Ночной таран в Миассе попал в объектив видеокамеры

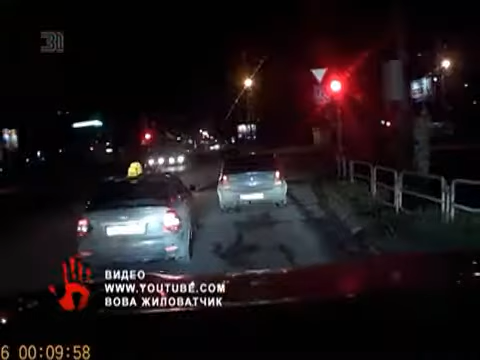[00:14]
Это кадры с видеорегистратора очевидца. Одна из машин начала движение на желтый сигнал светофора, но другой водитель на огромной скорости решил проскочить перекресток. В итоге обе машины получили сильные повреждения.